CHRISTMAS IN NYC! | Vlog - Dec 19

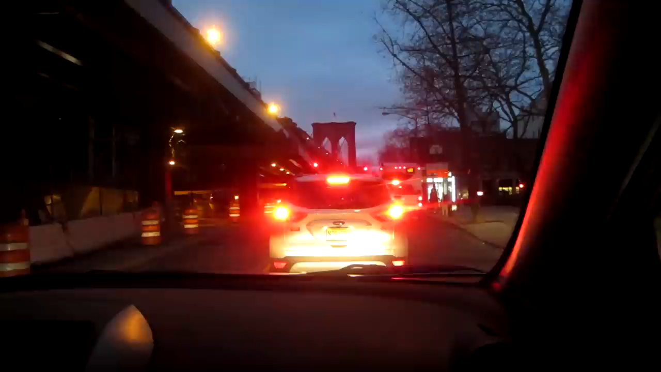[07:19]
By the way, it looks like it's midnight right now. Actually, it doesn't, but it is pretty dark out and it's only 4:45. We grabbed a quick slice of pizza.